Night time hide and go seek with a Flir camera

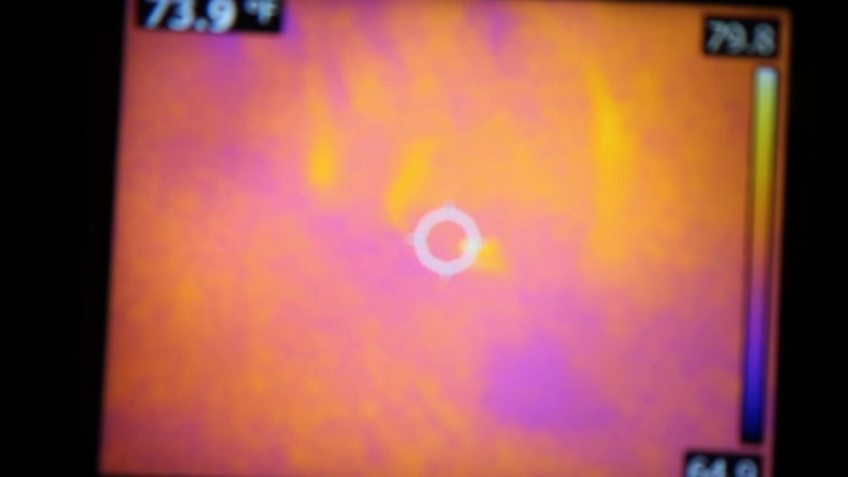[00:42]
On screen: spot 73.9°F
I don't know. It's over there. I think that's a punching bag. Oh, really? I think so. Let's go check. I bet it's not. Yeah, it is. But there's some hot spots there. Is that the turtle hole? I don't know, I hear something over here. If this works, this is like the predator. Ow!
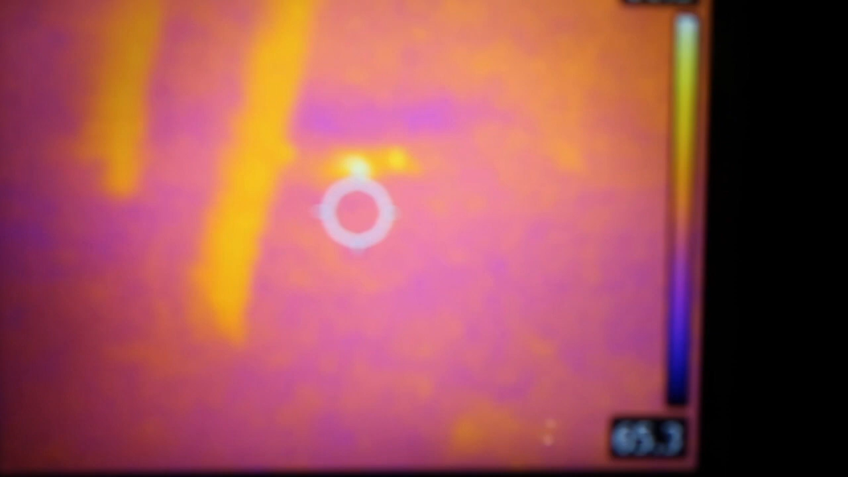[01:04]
There's definitely something like red over there.
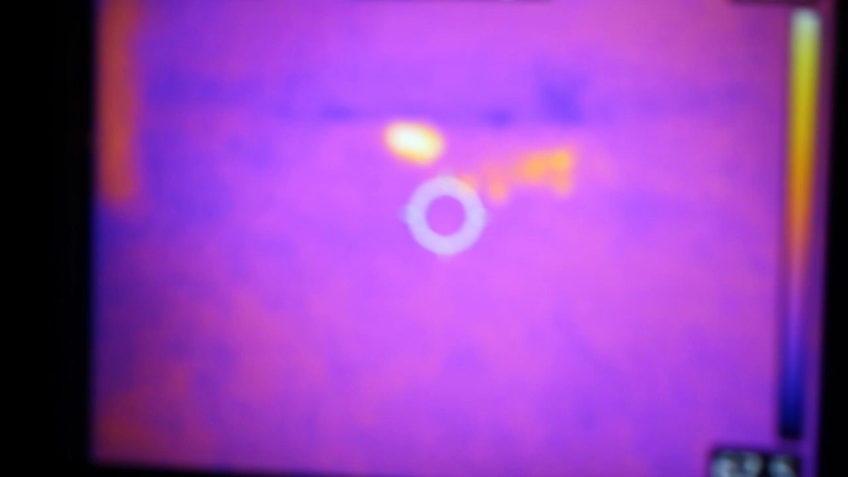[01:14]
This is too easy. There can't be anything hot under there right now.
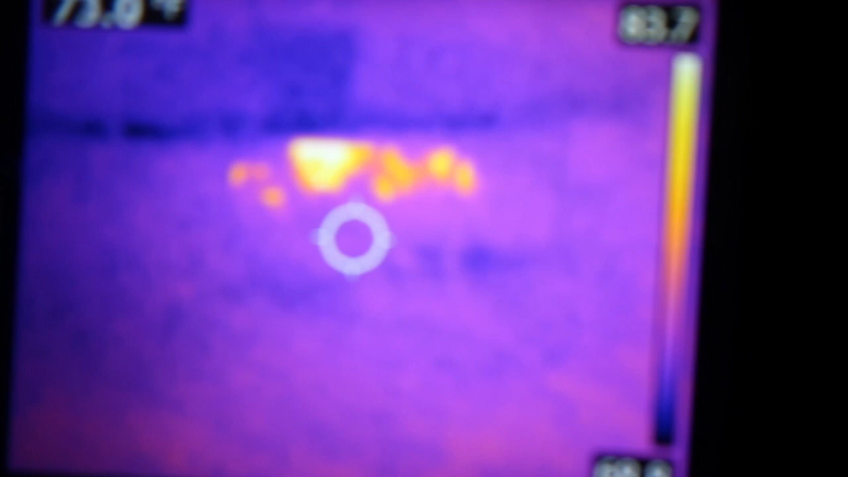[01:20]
Oh, there they are. Can we put hiding a seek tag?
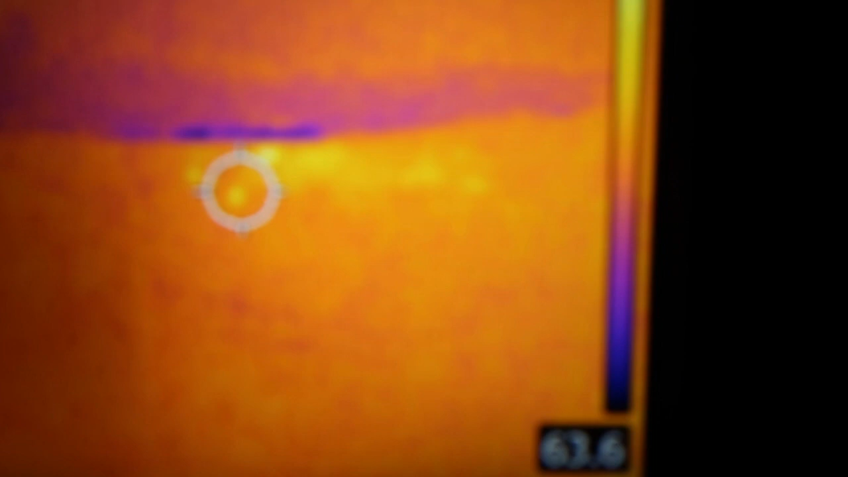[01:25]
Oops, I don't want to do that. Ah!
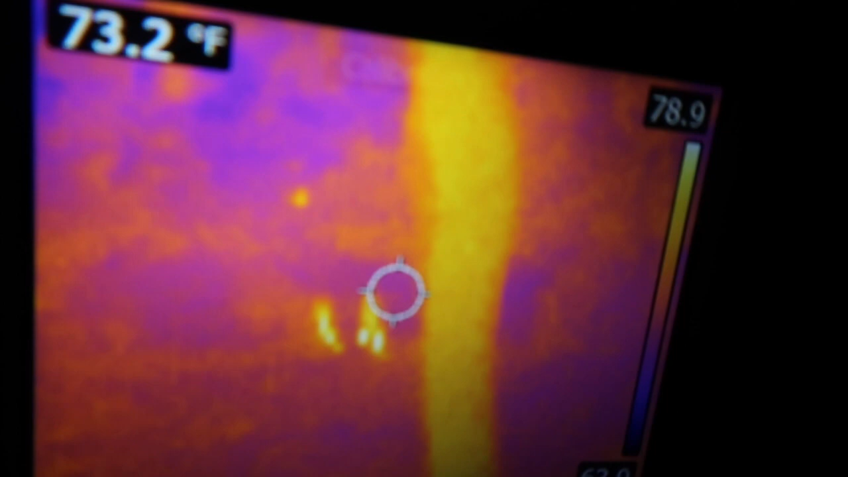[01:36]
On screen: spot 73.2°F
There they go. I can't see them. I heard them. I can.
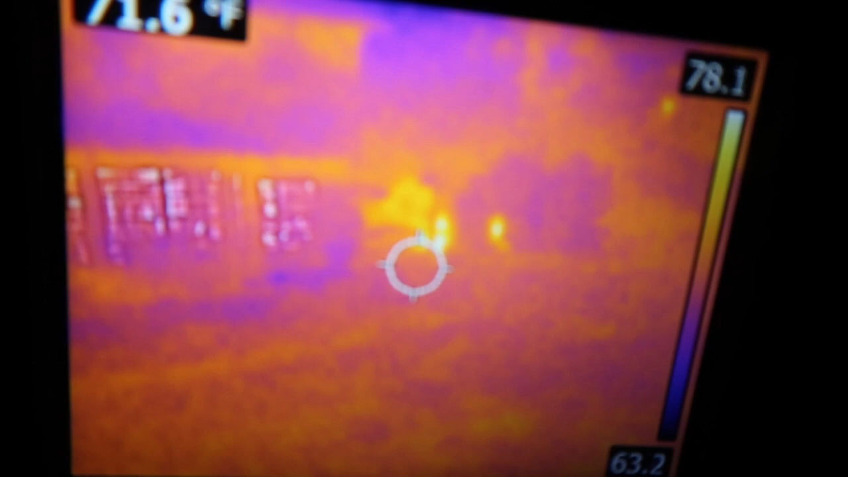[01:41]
I know you can. Look. Look. They're like going into the bushes.
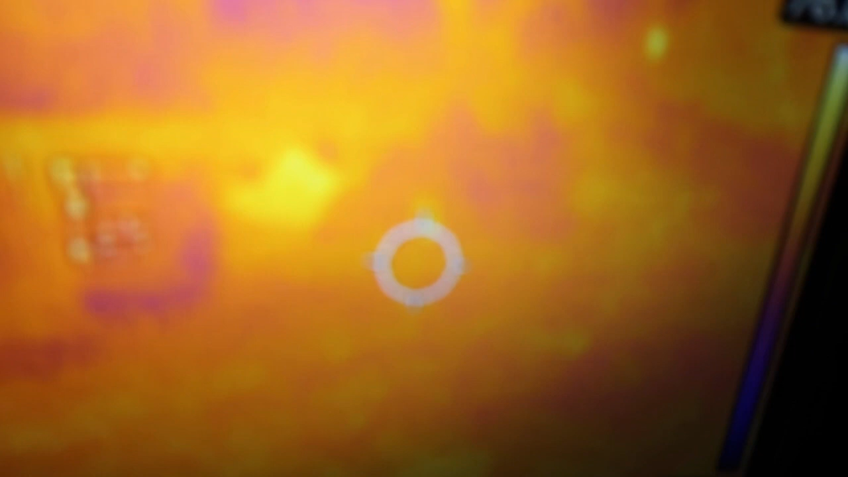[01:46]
Hide in the bushes. I can see you.
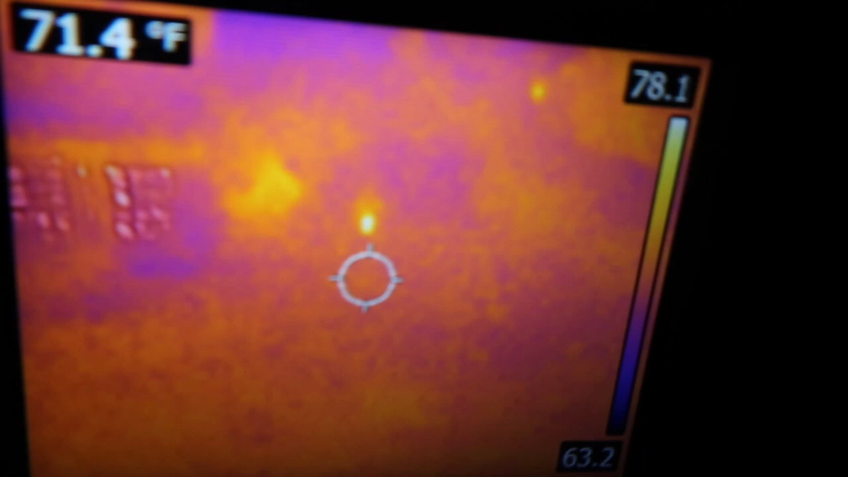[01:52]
On screen: spot 71.4°F
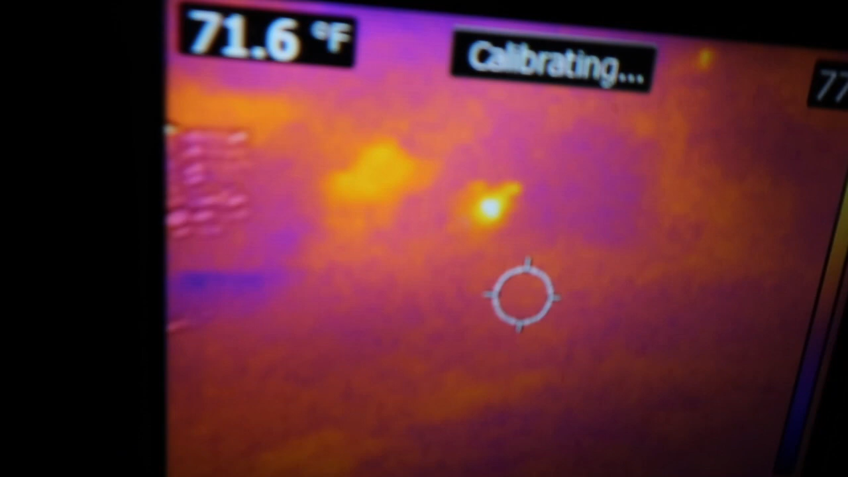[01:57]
On screen: spot 71.6°F
Gosh, this makes it too easy. You can't be safe. Don't look through the thing for a second. Look up. Right.
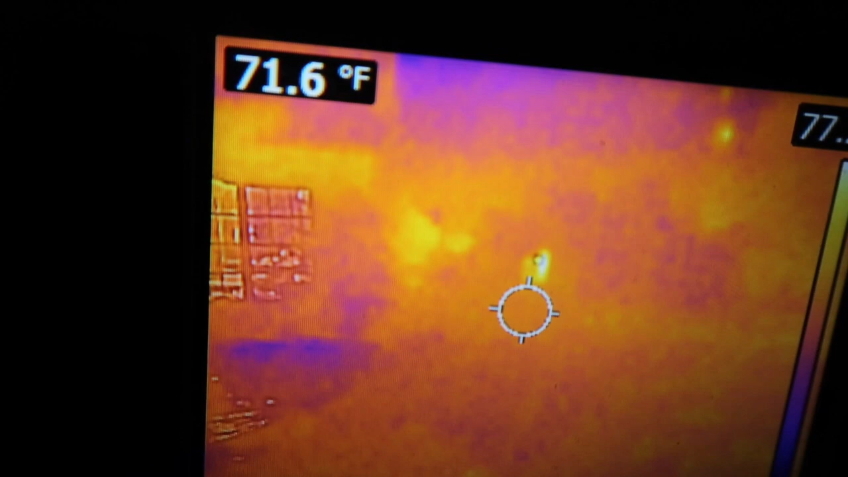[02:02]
On screen: spot 71.6°F
Your whole face is lit up.